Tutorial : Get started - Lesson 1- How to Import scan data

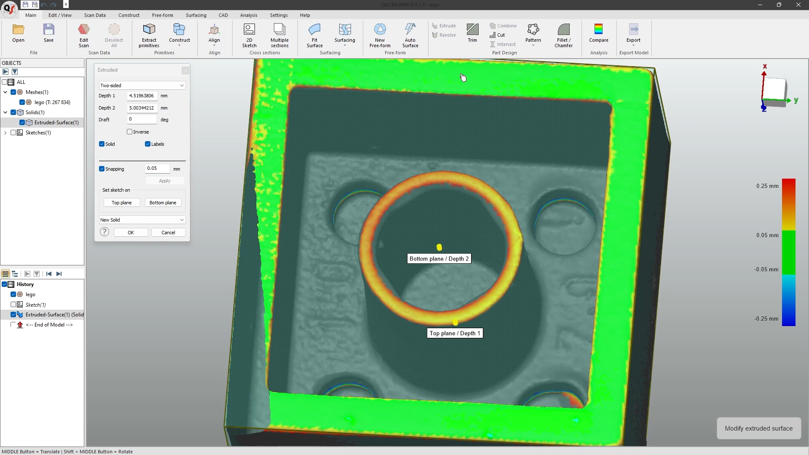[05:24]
Now that I'm happy with the results, I will click OK.